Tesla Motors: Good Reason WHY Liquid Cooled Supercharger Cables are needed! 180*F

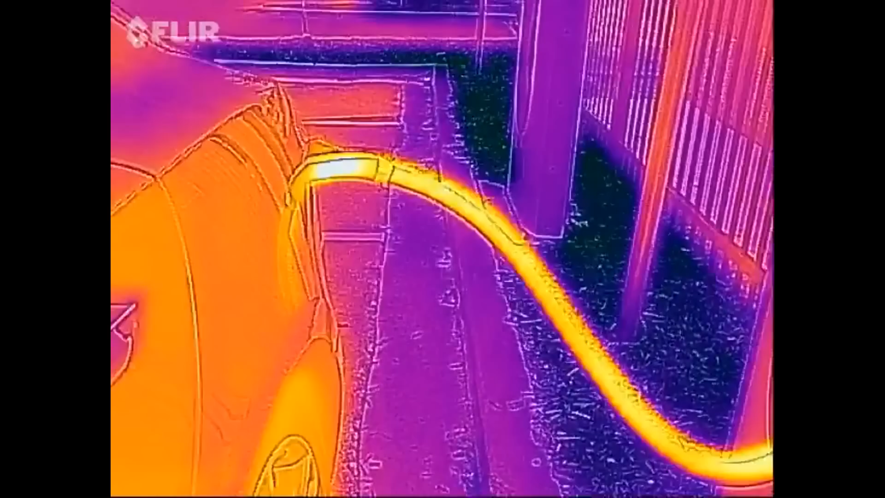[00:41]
Now, for a few minutes now, all of a sudden, I was charging at 104, dropped down to, at about 30%.
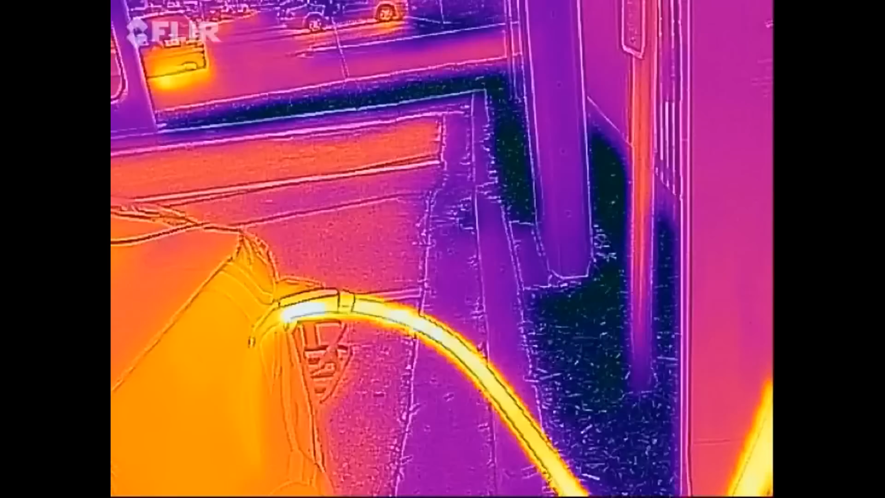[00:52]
At 33%, it magically dropped down to 48 kilowatts, and now it just jumped back up. It seems to be bouncing up and down, up and down, all over the place.
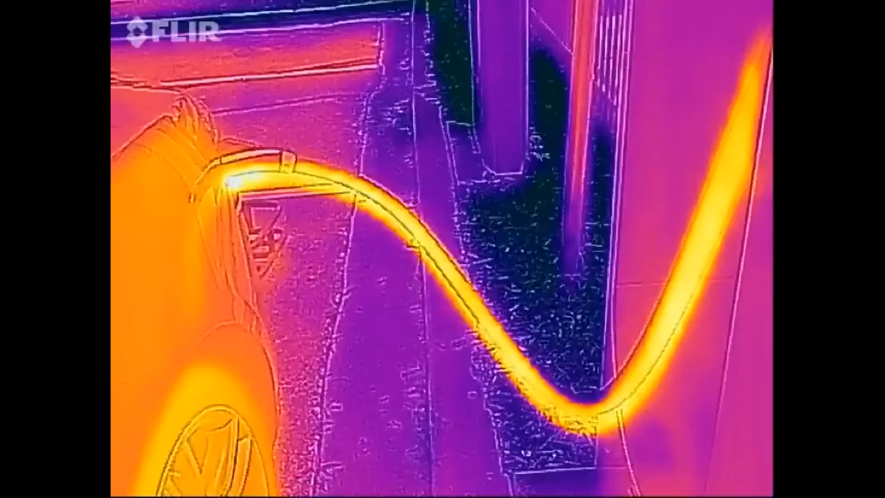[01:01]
And now we're at 87.
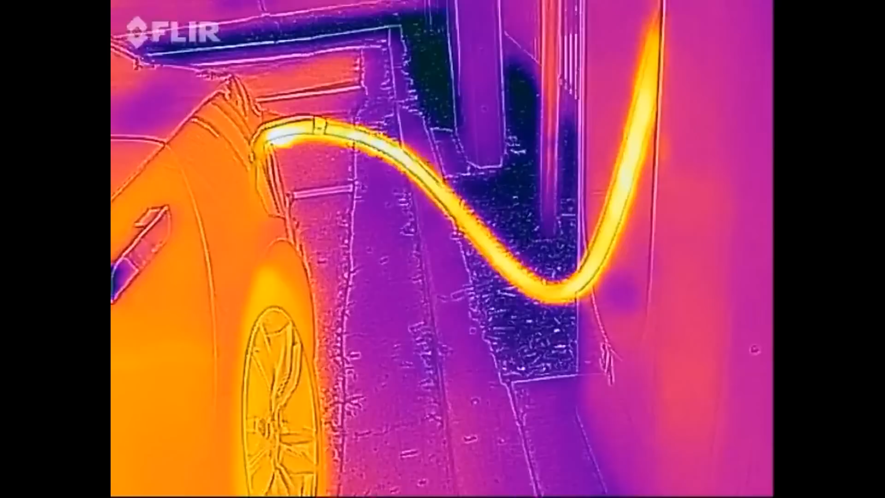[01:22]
Um, I went out to unplug the car, and just see, you know,
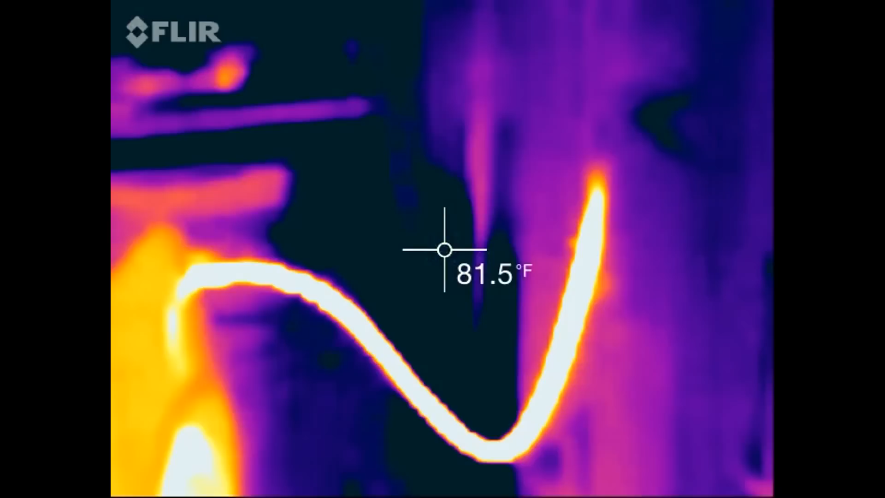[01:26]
On screen: spot 81.5°F
the jerky video here is when, uh, the camera has to re-recalibrate the thermal sensor.
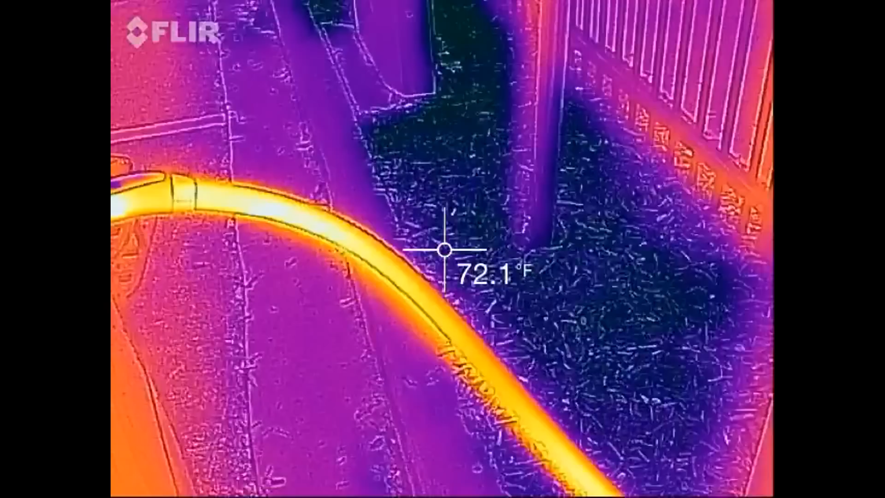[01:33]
On screen: spot 72.1°F
But what happened was, I walked out to the car, grabbed the handle as usual,
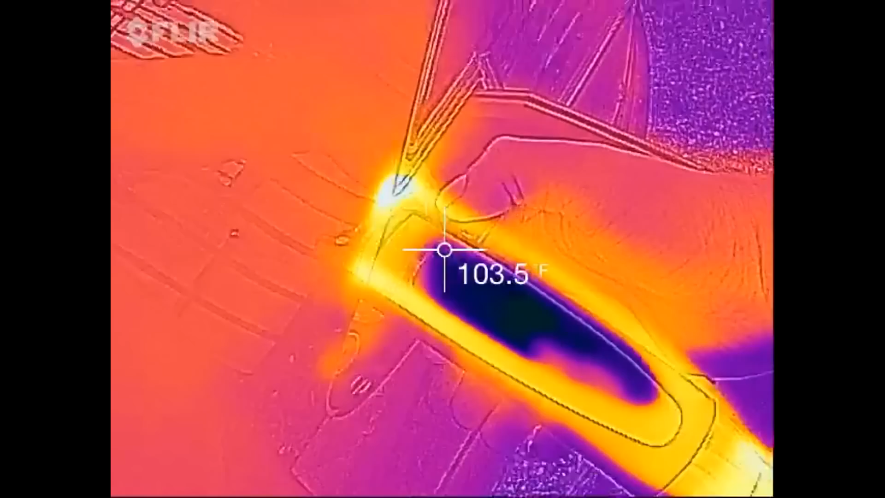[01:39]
On screen: spot 103.5°F
and I actually burned my hand.
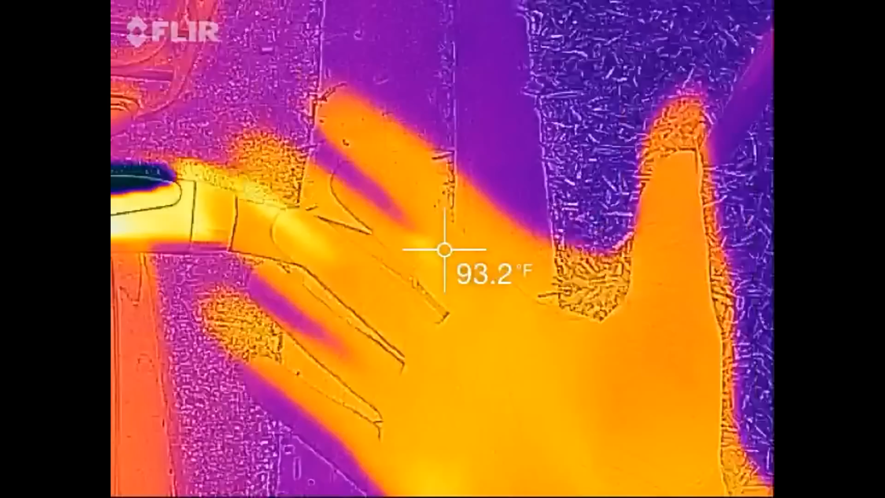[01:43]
On screen: spot 93.2°F
It, uh, it was hot enough where it seared my hand.
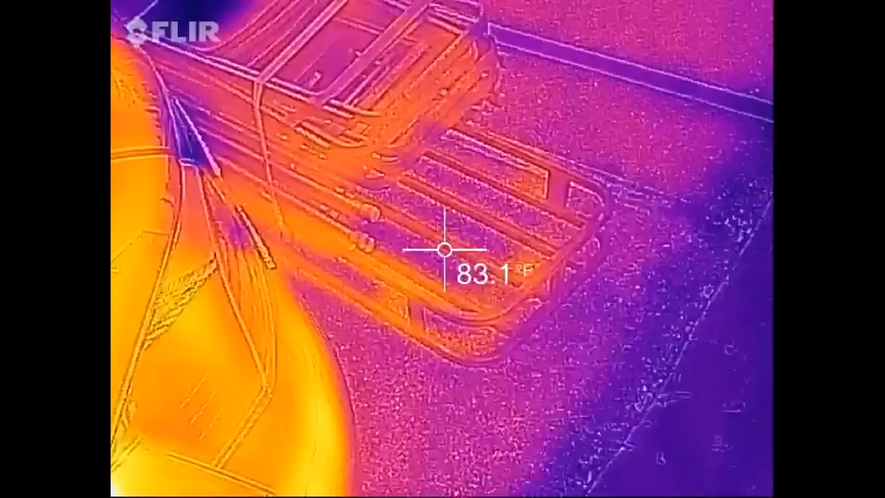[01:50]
On screen: spot 83.1°F
Uh, now, I just came out of the car again after I had dropped down to 50 kilowatt, and now, it's still backed up at the moment.
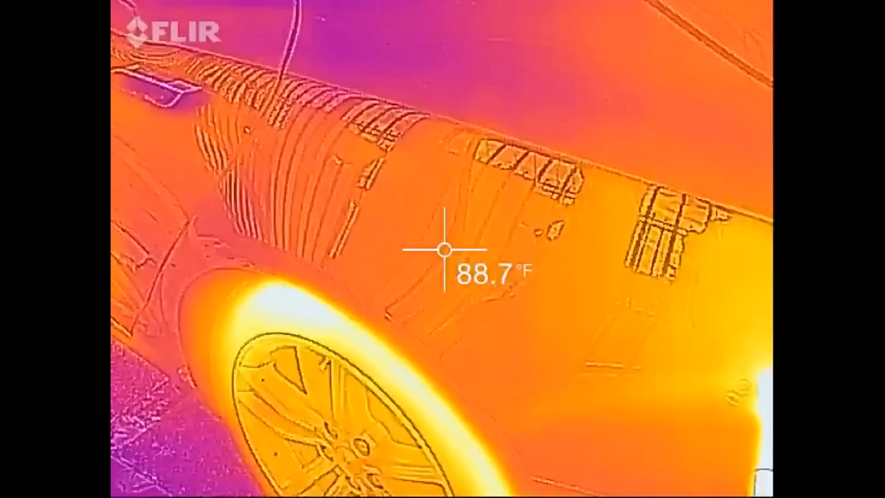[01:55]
On screen: spot 88.7°F
And it's at 88.
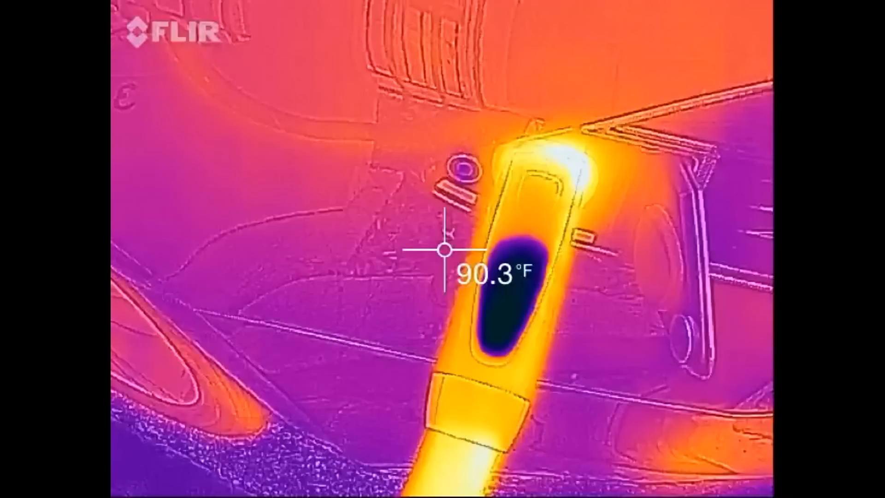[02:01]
On screen: spot 90.3°F
Now, I came out, oh, we got a spider.
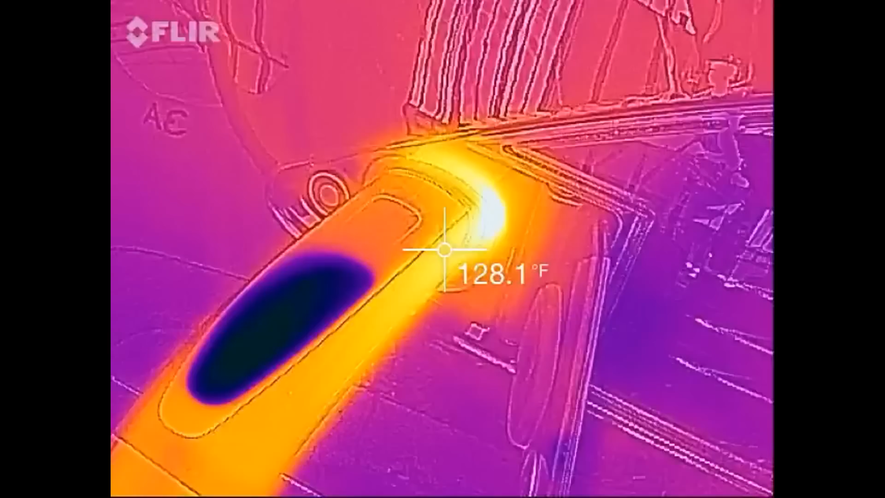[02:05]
On screen: spot 128.1°F
And, uh, I grabbed it again just to see if I was having the same phenomenon on the, uh, the supercharging cable.
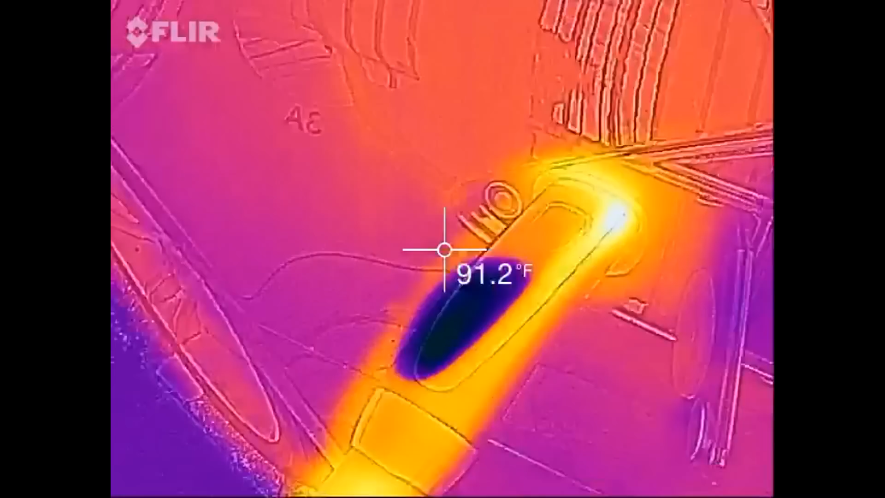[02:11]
On screen: spot 91.2°F
And, it, uh,
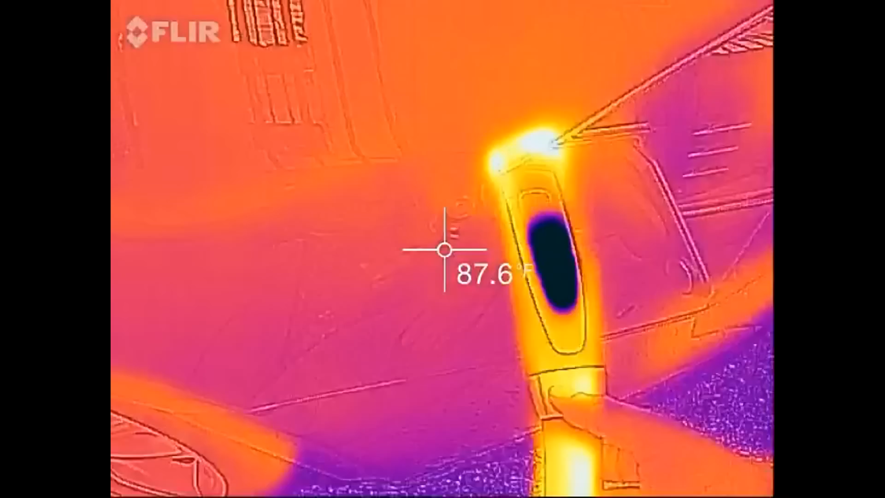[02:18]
On screen: spot 87.6°F
when it was still at the 50 kilowatt charging rate, it was hot enough where I couldn't keep my hand on.
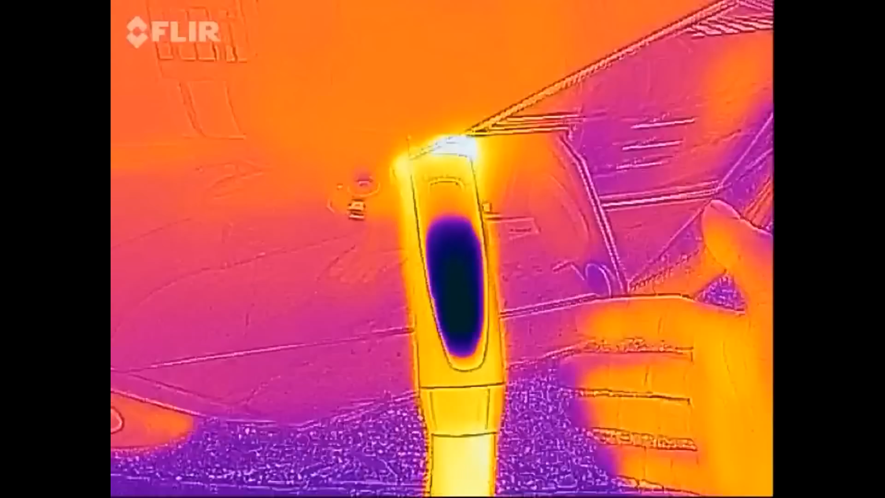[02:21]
And, uh, it's that natural, uh,
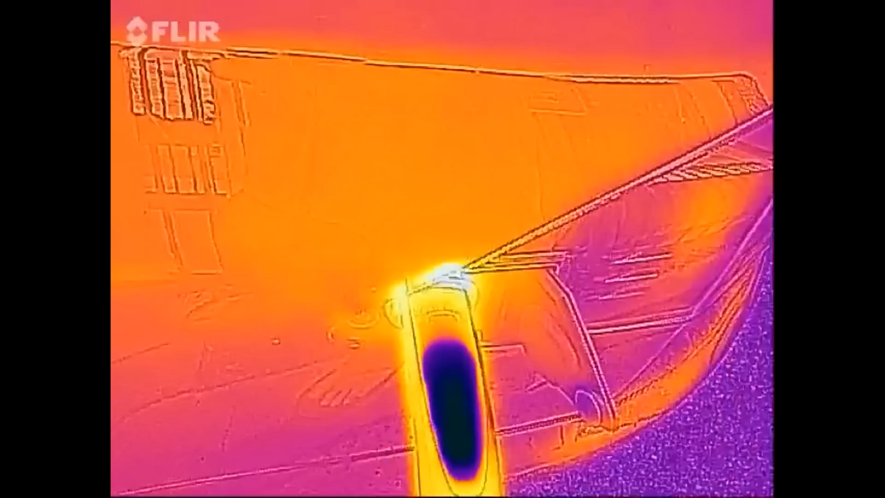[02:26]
reflex where you want to pull your hand away, uh, to prevent from getting burned.
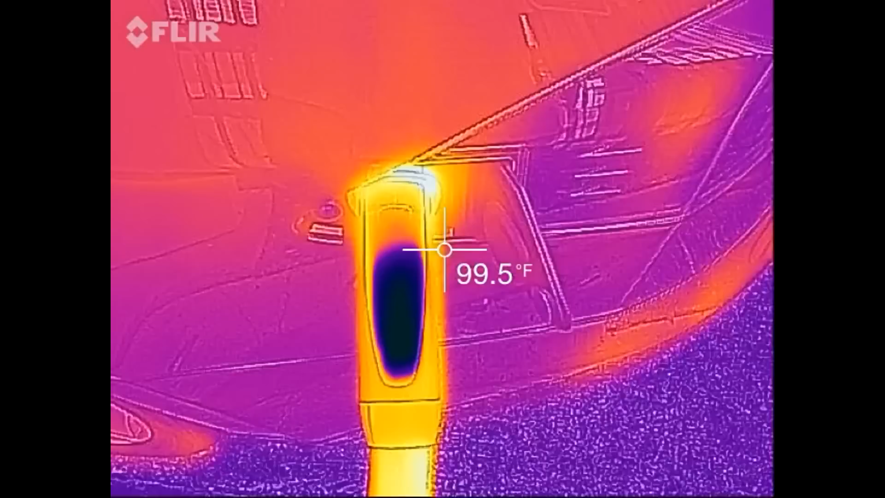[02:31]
On screen: spot 99.5°F
Uh, and it actually cooled off a bit.
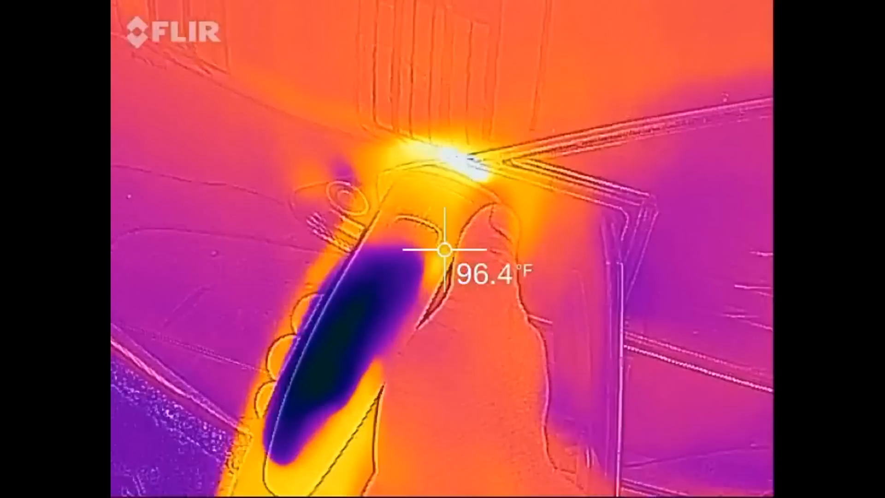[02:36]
On screen: spot 96.4°F
And now, it's starting to heat back up.
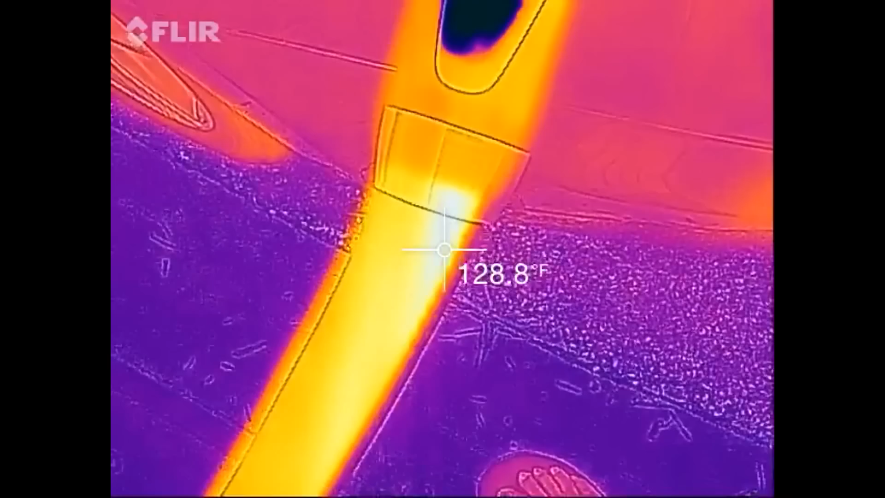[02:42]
On screen: spot 128.8°F
There's 127, 128, uh, about 135 is that,
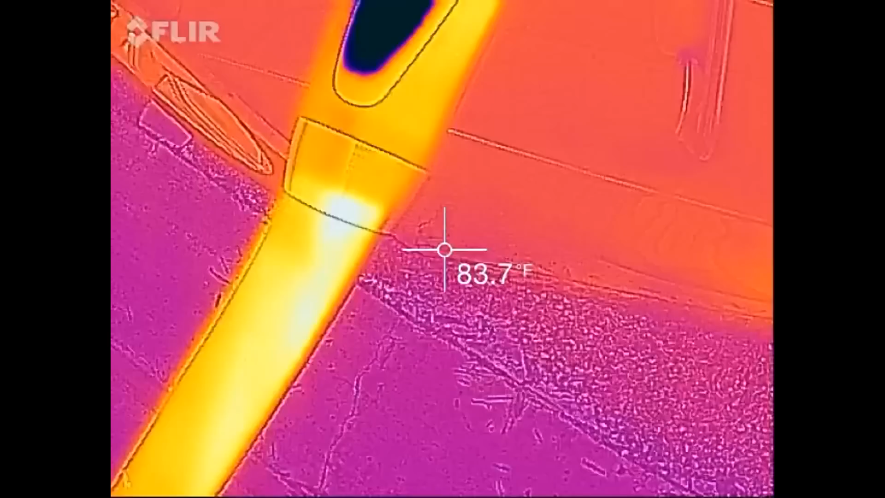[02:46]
On screen: spot 83.7°F
that point for the human body where it says that's too effing hot. And I don't want to touch that.